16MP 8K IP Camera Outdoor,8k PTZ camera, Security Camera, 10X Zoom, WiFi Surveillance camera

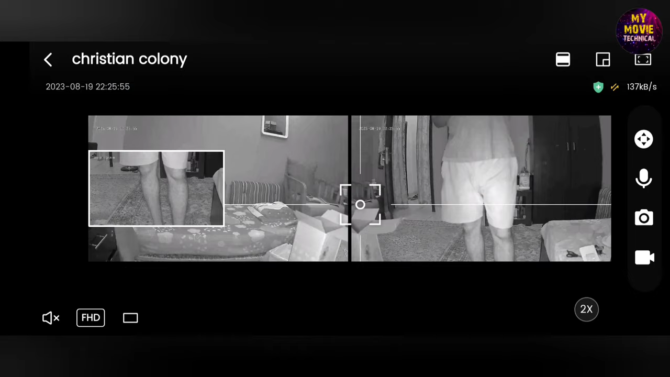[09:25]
ऐसे उठाने का ये दो कैमरा भी जूम होता है, एक ऐसा है ना,